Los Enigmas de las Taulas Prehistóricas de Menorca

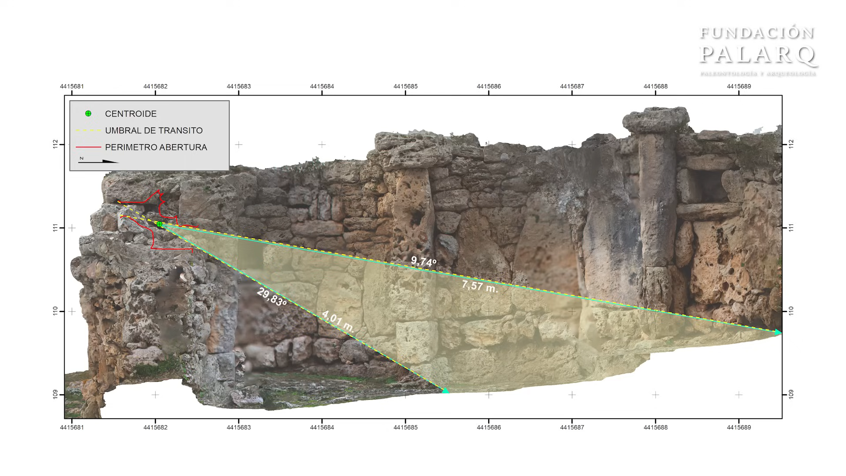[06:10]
Pues bien, el análisis de este fenómeno se ha realizado mediante la técnica de la fotogrametría, creando un modelo 3D del recinto y utilizando luego este modelo para realizar simulaciones con el programa Stellarium 0.21.2, que permite calcular la ubicación de los astros en cualquier momento concreto a lo largo de los últimos milenios. Es flipante, ¿eh?